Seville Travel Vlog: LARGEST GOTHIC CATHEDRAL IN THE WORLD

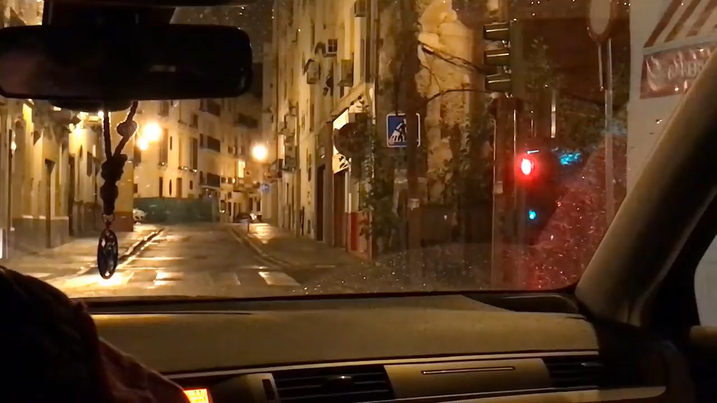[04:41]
On our last day in Sevilla we had to wake up around 5am to head to the airport early.